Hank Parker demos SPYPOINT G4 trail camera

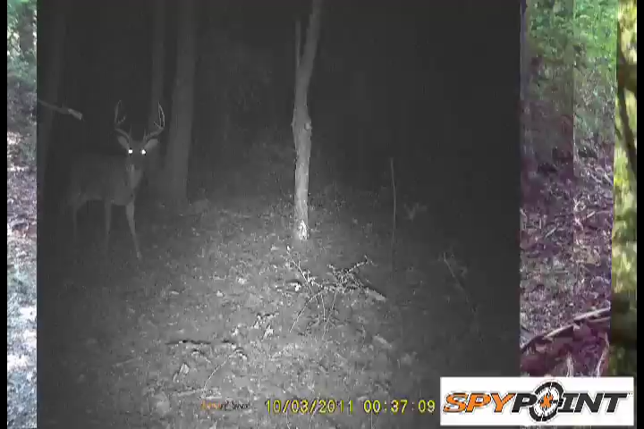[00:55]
photographs by night this camera is incredible value but it is so dependable if you want video you